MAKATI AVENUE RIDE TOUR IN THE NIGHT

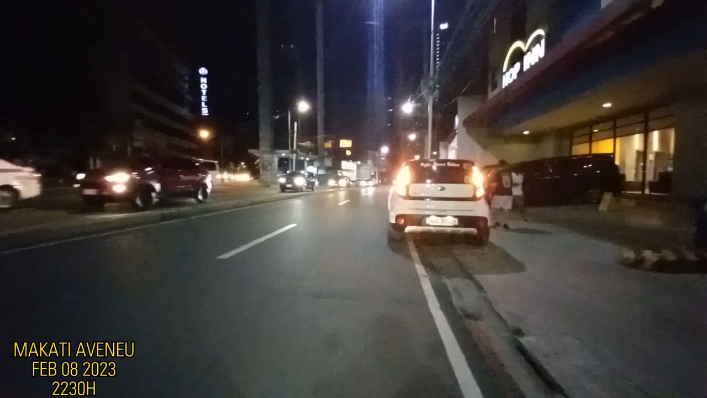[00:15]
Arnais Avenue, ang dulo ng Makati Avenue.
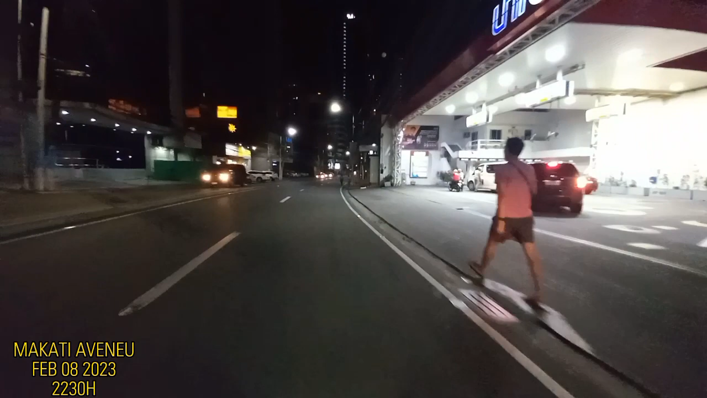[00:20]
Tara mga kaibigan, samahan nyo. Ngayon ay February 8, 2023.
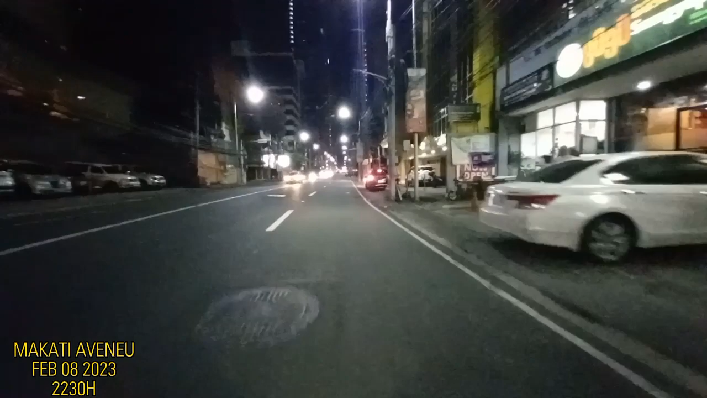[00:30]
10:30 ng gabi ngayon.
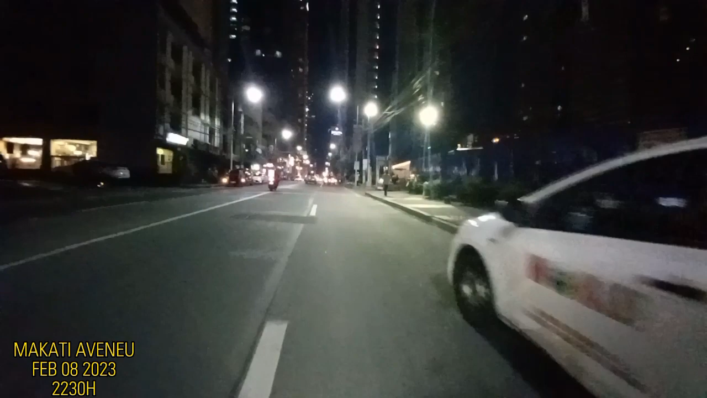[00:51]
Medyo maliwanag sa kalsada dito sa Makati Avenue dahil maraming namamasyal dito.
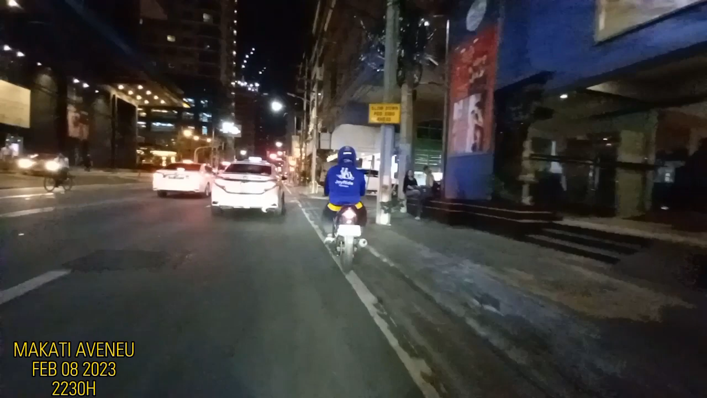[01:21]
Ayan na po, malapit na tayo sa stoplight. Yung stoplight na to ay ang Kalayaan Avenue intersection na to. Kung pakaliwa ka, papuntang Rockwell.
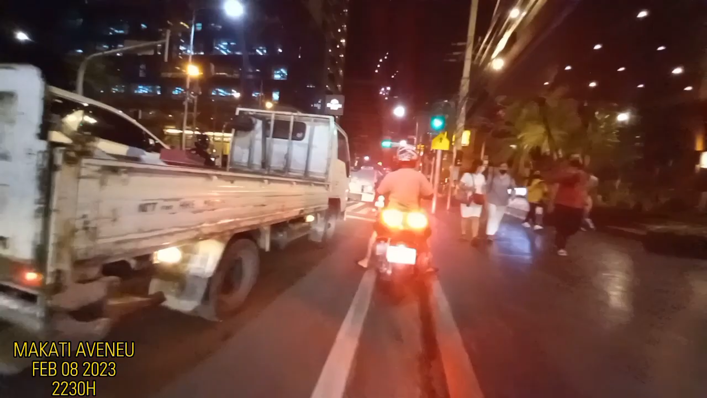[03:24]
Ayan, nag-una tayo. Kung mapapansin nyo, marami po tayong stoplight na madadaanan dito. Dahil ang Makati ay mayaman sa stoplight.
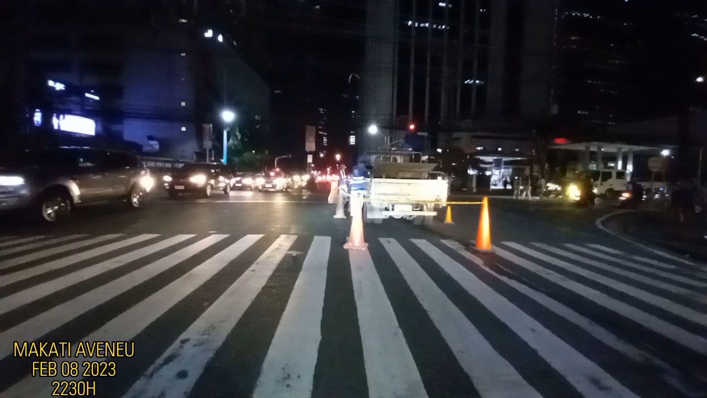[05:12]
Bali ito yung corner ng Jupiter Street. Pagkatawid natin dito, may kasunod na ng mga stoplight. Halos sa 50 meters lang yung agwat, stoplight na naman. Ito yung nakakapabagal sa biyahe dito.
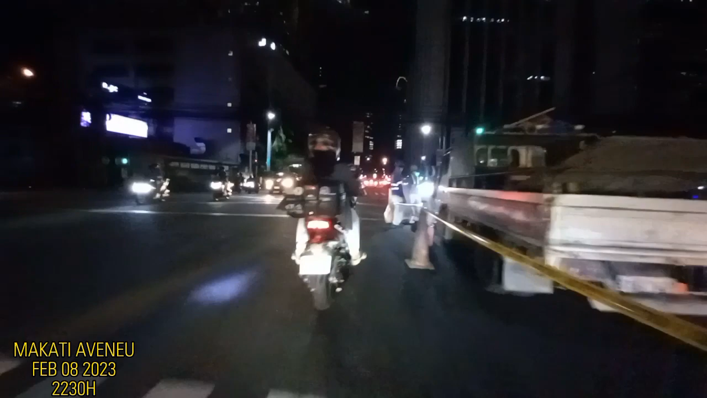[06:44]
Ayan, go na. Go na tayo. Salamat naman sa help puyat na traffic light ay naka-green na. Kaya dire-diretso tayo.
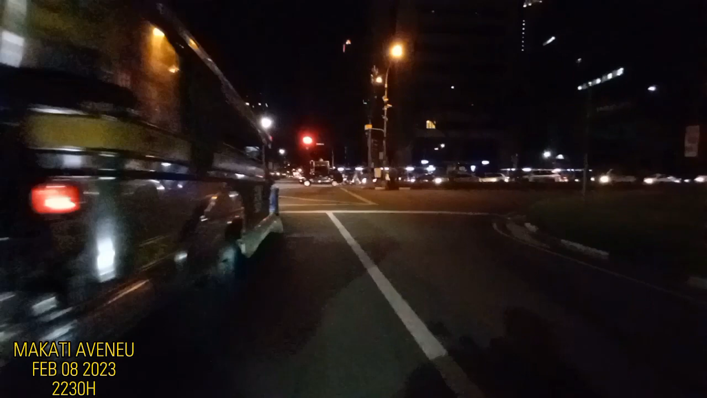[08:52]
At ito na tayo, malapit na tayo sa Ayala. Ito yung kahabaan ng Ayala at Makati Ave corner, yung stoplight na to.
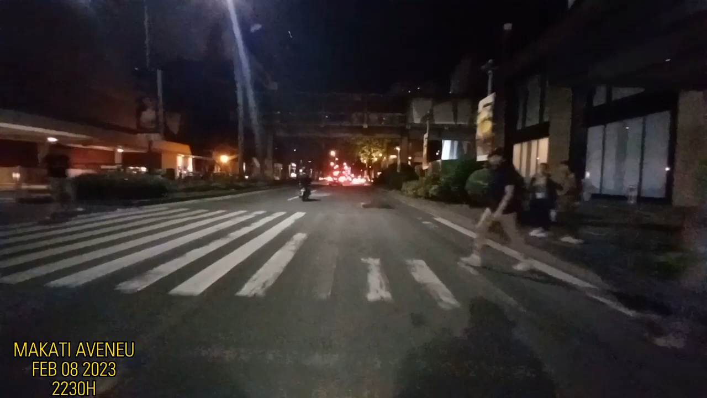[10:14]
Glorieta po yan. Tapos ang kaliwa is in. At ito po, malapit na tayo sa corner ng Arnais at Makati Ave. Ito namang banda sa may kanan natin na yung papasok yan sa may Grand Belt.